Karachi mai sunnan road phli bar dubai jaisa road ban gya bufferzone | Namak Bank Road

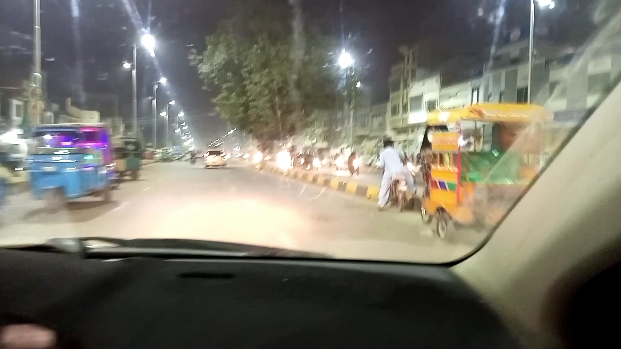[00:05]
आज आपको दिखाते हैं कराची में दुगई का रोट देख
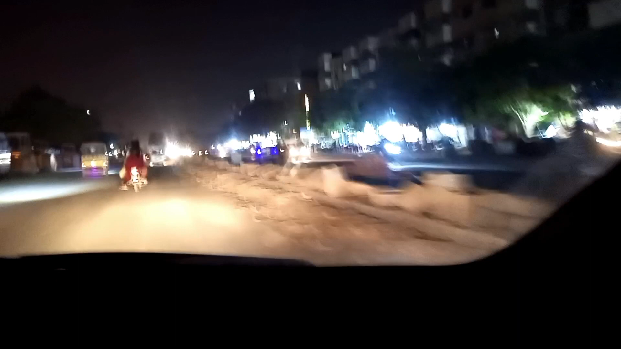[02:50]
यह देखे अब यहां पर भी लाइटे लग जाए तो वी आईपी रोड बुजाए गए
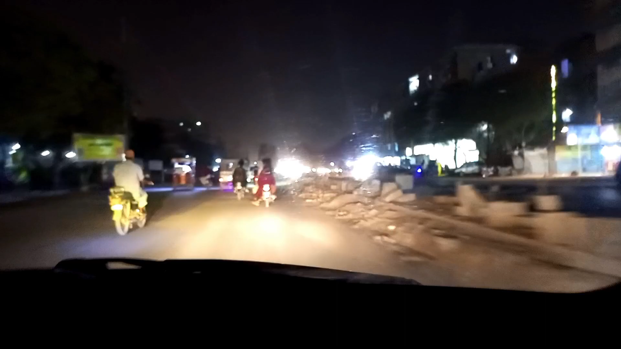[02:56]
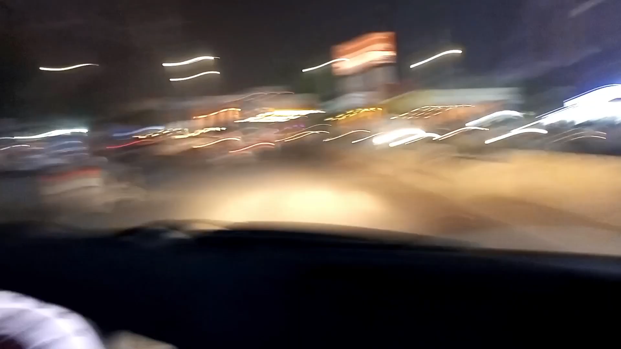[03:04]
अब यहां यहां सक्योसन चुरंगी
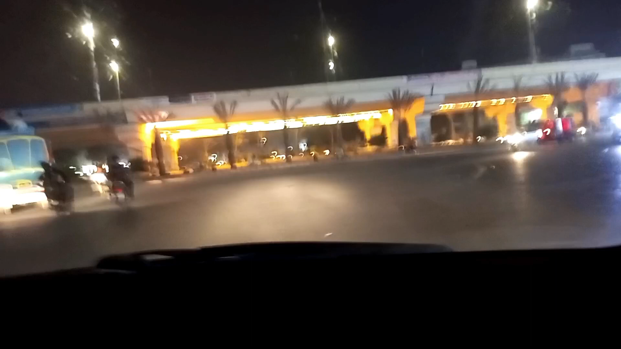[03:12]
अच्छा यह रोड यह यह देखे है चुरंगी कैसे अच्छी बना दी उनोंने आरियल के दरग वहारा लागा दिया खजूर के क्या है यहान यहाण नहाए आरियल